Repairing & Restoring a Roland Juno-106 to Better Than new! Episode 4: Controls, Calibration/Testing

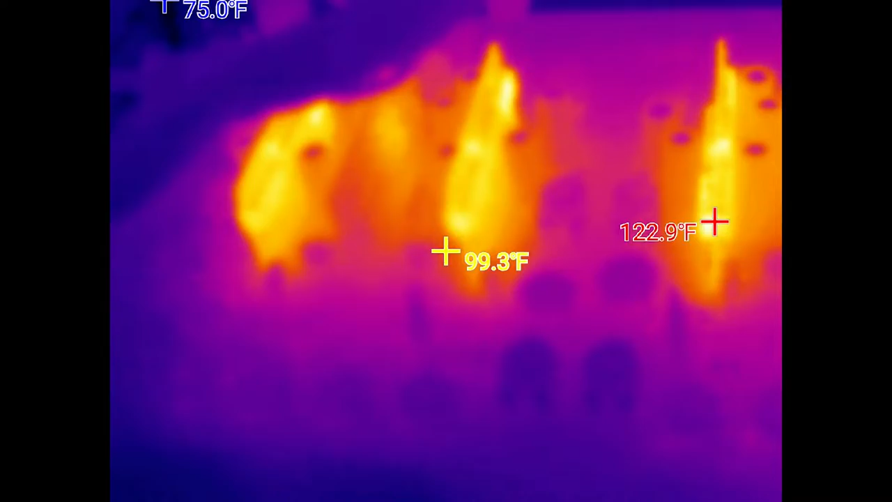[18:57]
I did take some infrared video of the internal components just to see if anything was running overly hot.
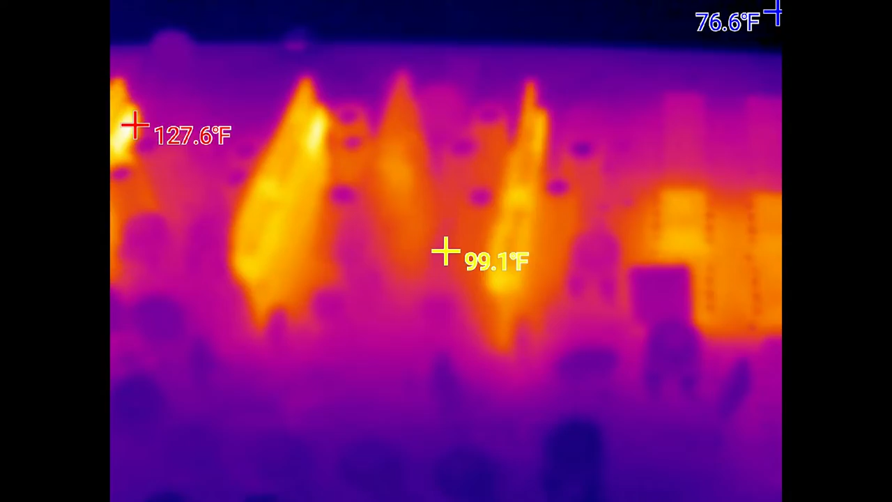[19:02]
On screen: spot 99.1°F, max 127.6°F
As you can see the voice chips are running very warm, surprisingly warm.
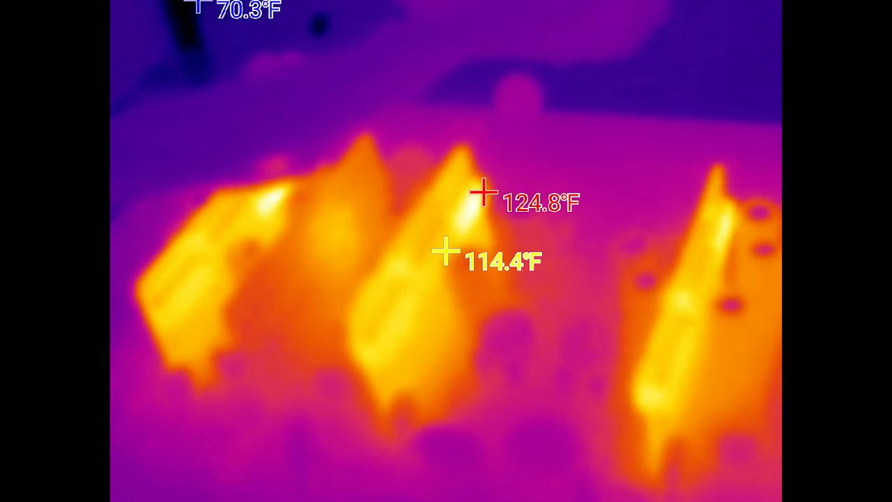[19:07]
In fact, those are the hottest components in the entire synth.
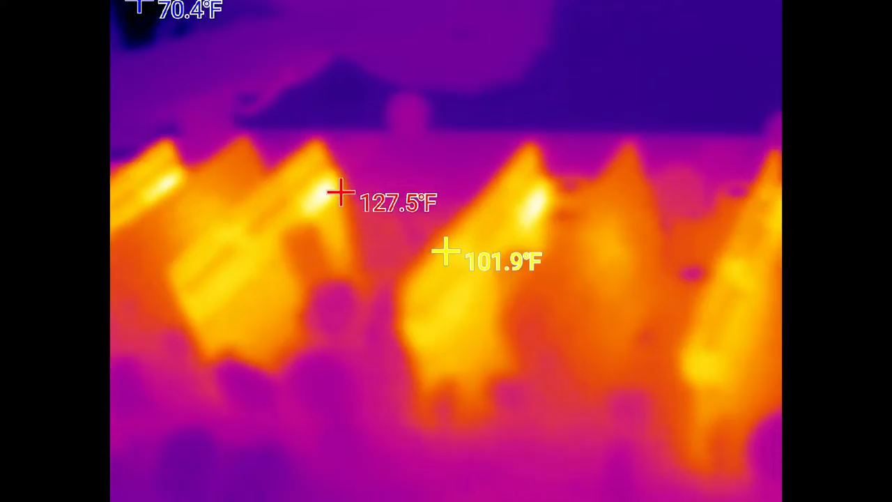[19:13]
No wonder the original Roland epoxy broke down.
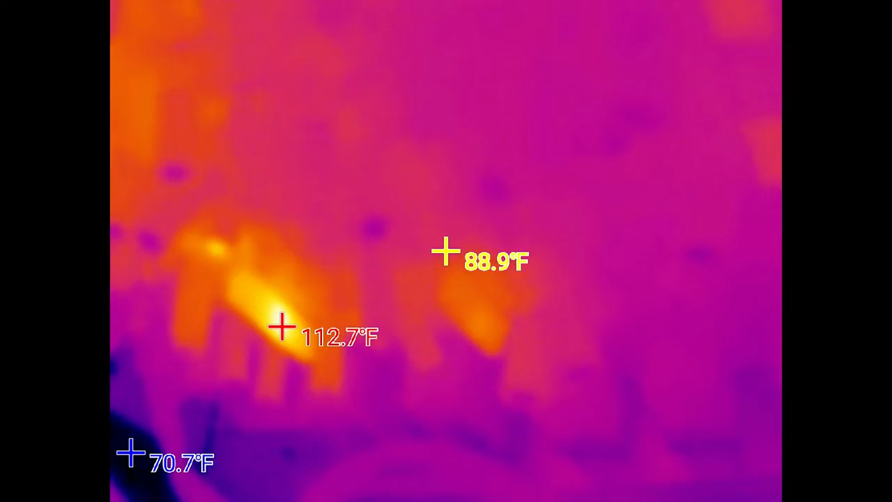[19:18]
There was one other component that was a little warm and that is the rectifier over on the power supply.
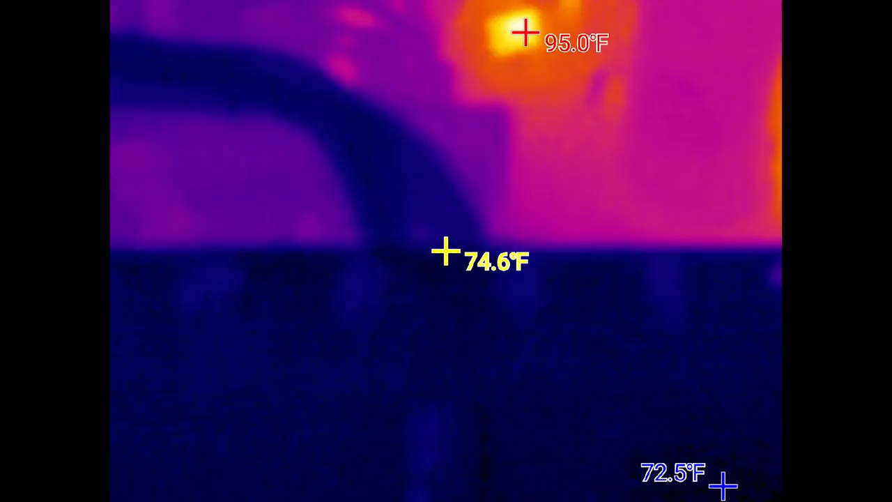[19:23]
On screen: spot 74.6°F
It is nowhere near a temperature where I would actually be worried about it.